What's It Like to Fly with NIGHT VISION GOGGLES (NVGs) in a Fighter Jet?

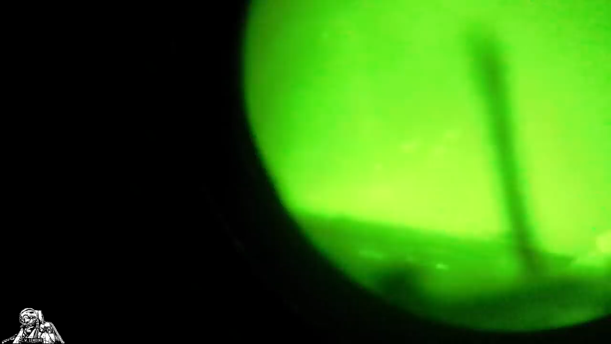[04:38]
You can see pretty much all the lights. You can see the ground. You can see the terrain. You can see pretty much everything.
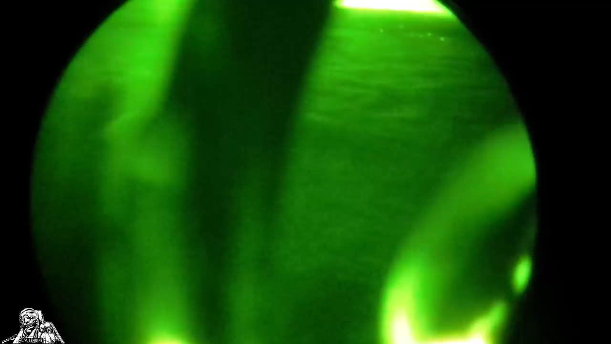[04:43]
I mean, it doesn't turn night in the day, but it gives you so much more situational awareness.